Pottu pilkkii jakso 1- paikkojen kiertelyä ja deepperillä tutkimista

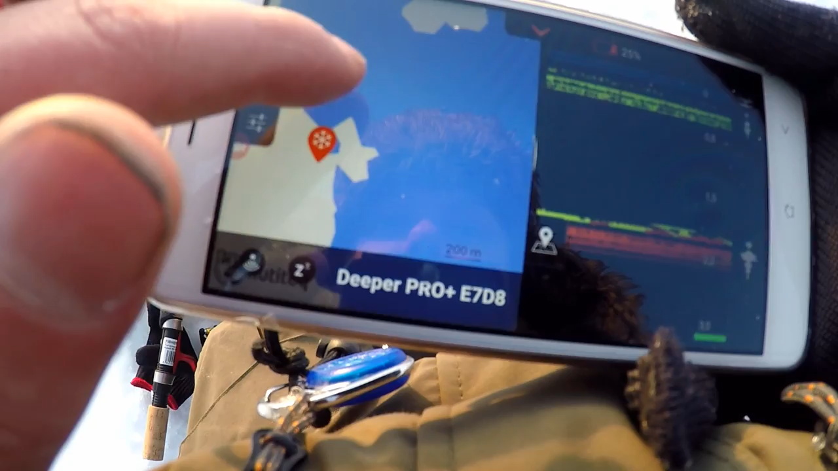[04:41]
Se on hyvä. Ja tuosta kun näppäätette, niin kartta saadaan pois.